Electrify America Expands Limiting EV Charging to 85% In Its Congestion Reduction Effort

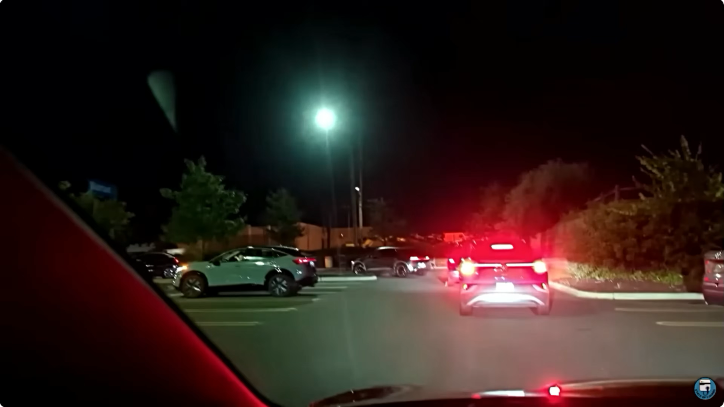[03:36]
pull up and see, wow, they're all taken and there's cars in front of me. I have to kind of queue up and wait for the stall to be open for me.